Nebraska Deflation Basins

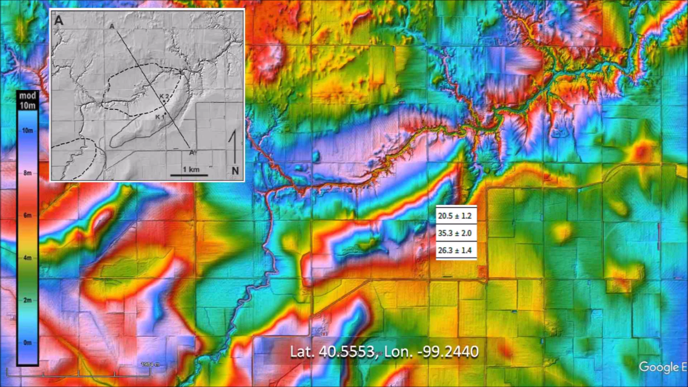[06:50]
The basin in figure 2a has been greatly deformed by a meandering fluvial channel. The size of the basin is difficult to estimate due to the extensive erosion.
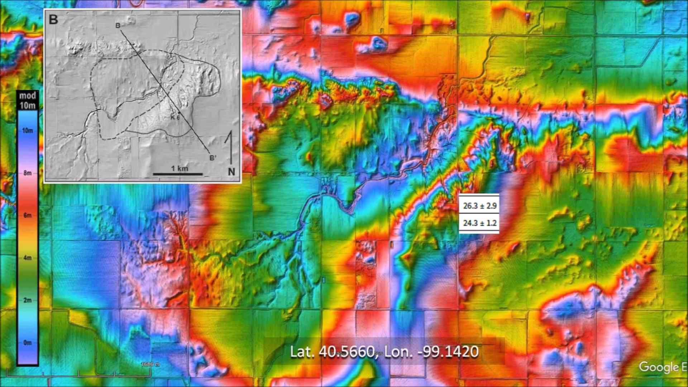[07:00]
Figure 2b does not look like a Nebraska basin at all. The LiDAR image does not show any oval or elliptical features typical of the Nebraska basins.
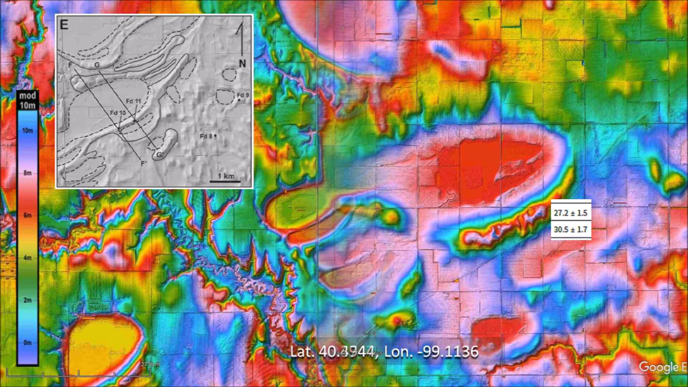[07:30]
Figure 2e shows several overlapping Nebraska basins. All the basins have well-defined southern rims.
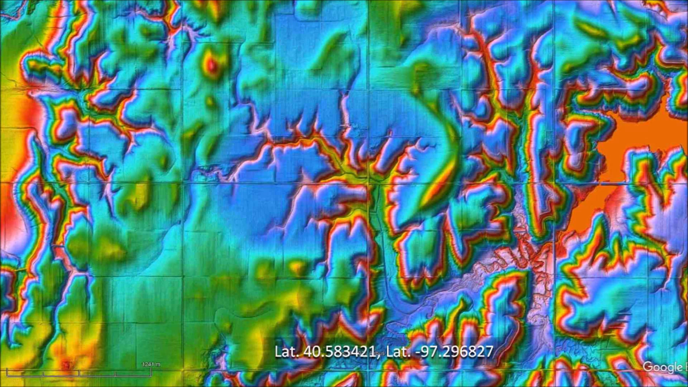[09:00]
This particular basin is located about 4 miles south of Friend, Nebraska. A satellite image of the same area shows only the typical square farm fields of Nebraska with circles made by pivot irrigation systems.